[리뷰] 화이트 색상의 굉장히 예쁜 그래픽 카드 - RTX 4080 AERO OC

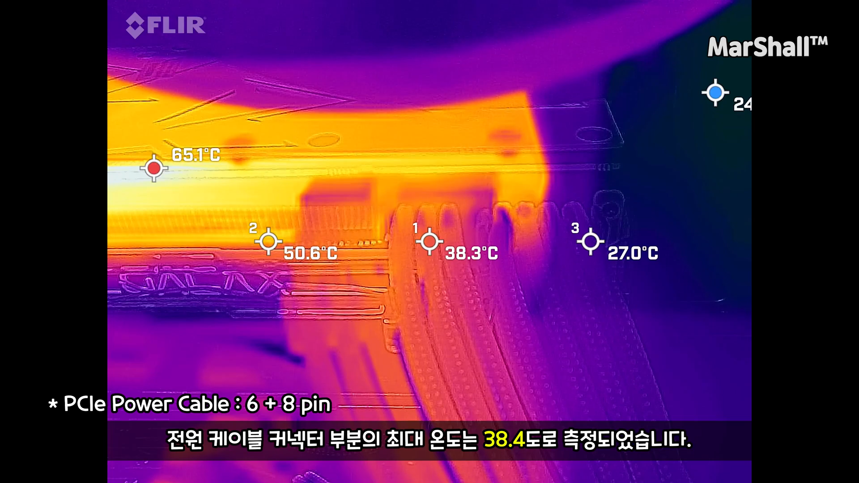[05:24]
On screen: max 65.1°C
하지만 RTS4080의 경우 열화상 카메라의 온도가 잘 삐질 않는데요.
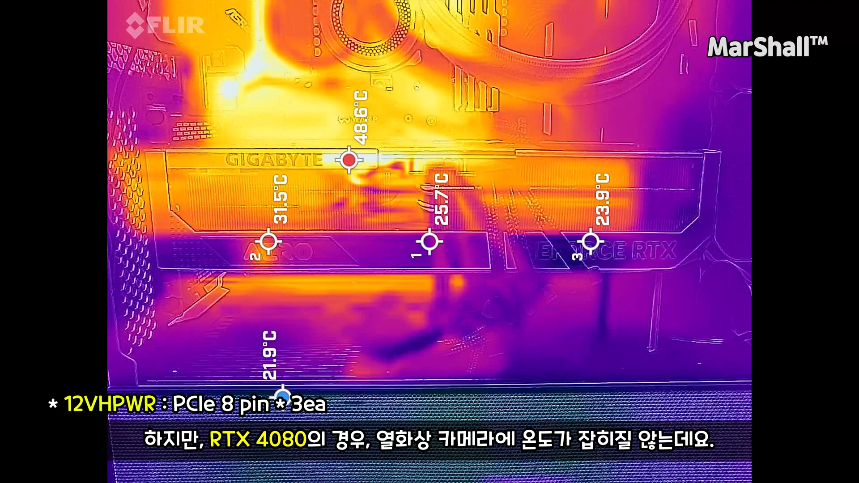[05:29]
전원 케이블 커넥터 부분의 온도가 유난히 뜨겁다거나 크게 특별한 모습은 찾아볼 수 없었습니다.
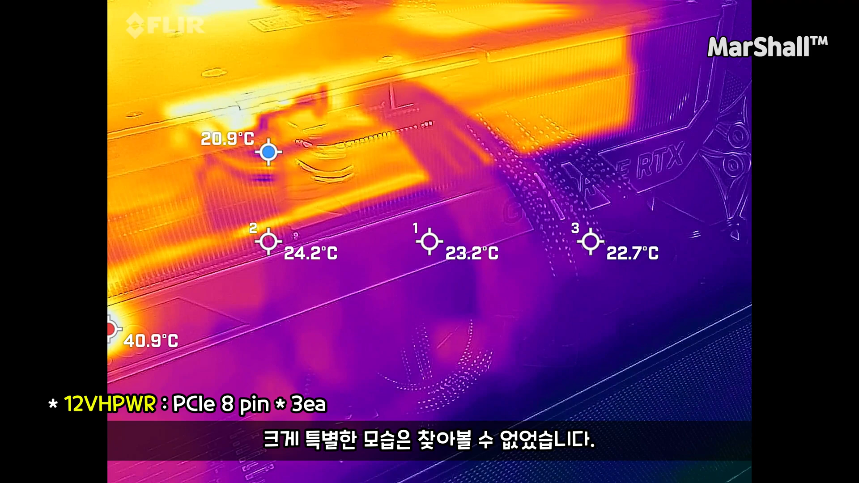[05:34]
단점이 있다면 PC 케이스에 문을 닫을 수 없었는데요.